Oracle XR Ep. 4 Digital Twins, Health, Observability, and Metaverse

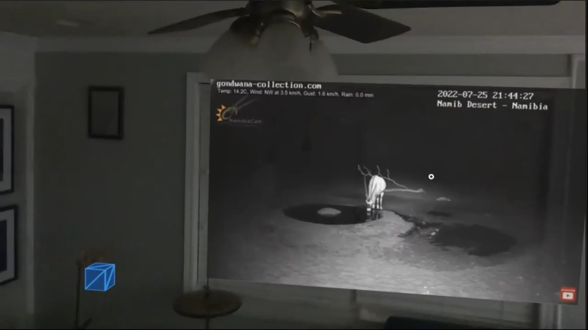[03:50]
So now we have a live feed from a water hole in Nairobi. And so we have another mixed reality effect of actually seeing to a place that isn't there. We have the technology.